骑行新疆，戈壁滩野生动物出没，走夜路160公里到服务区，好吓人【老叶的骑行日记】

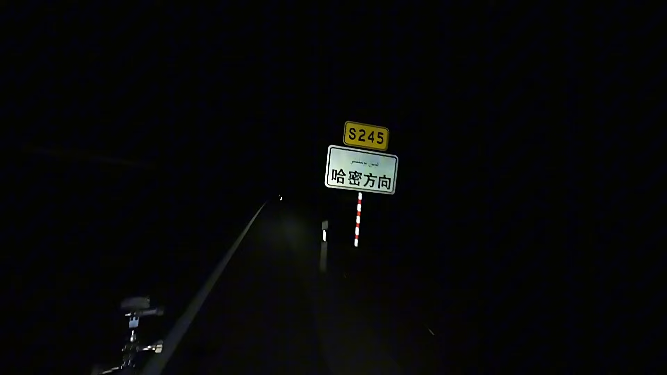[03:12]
哈密方向，终于看到标志了，小白地服务区还有58公里啊。
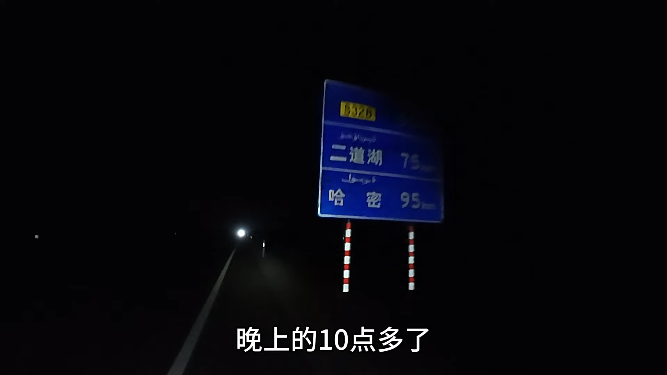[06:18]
应该是还有20公里还是30公里左右吧，就到服务区了。好神奇啊，突然有一股暖流飘过来了。太刺眼了，根本看不到啊。还有30公里啊，到小白地啊，大概1.5到2个小时左右就到了。
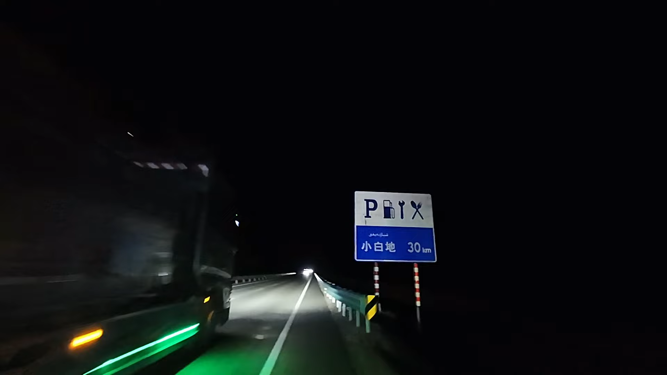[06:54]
幸好是一路的下坡
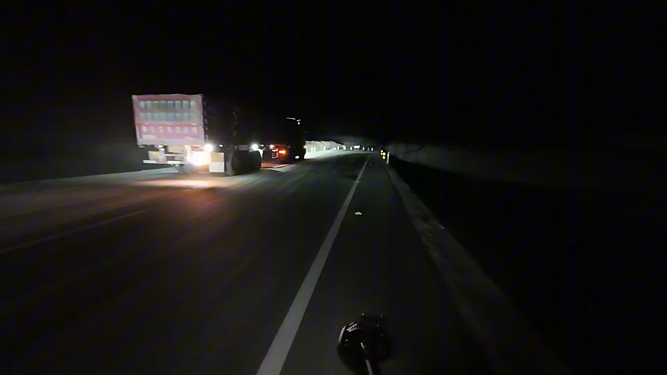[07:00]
啊，车子拦住了不让过，这什么情况？
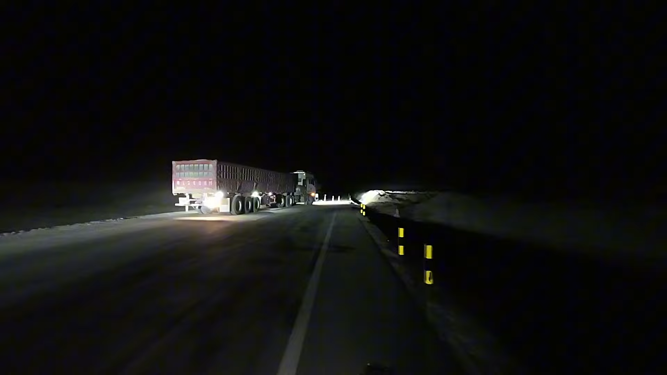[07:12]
哦，大货车往右边走，我自行车应该能过吧。
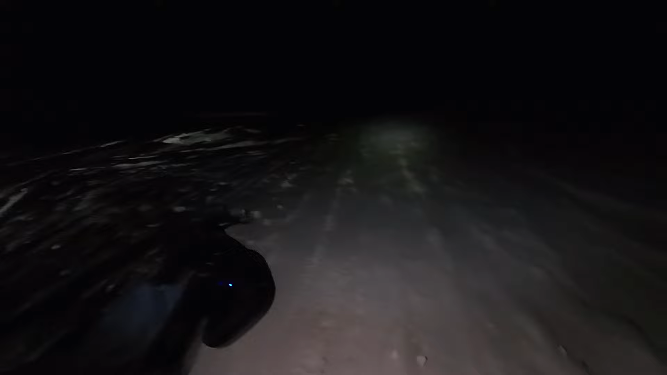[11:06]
哦，他们往这边走
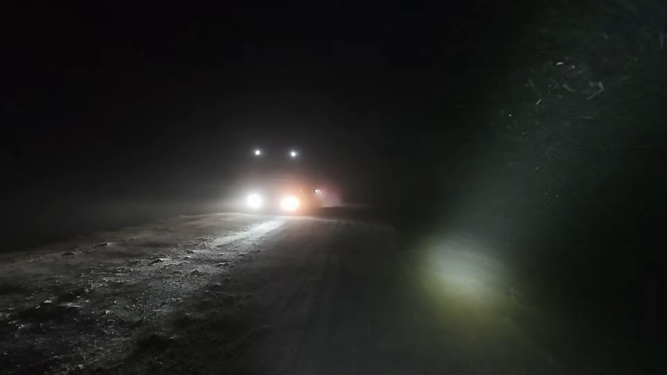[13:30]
好了，总算是到国道了。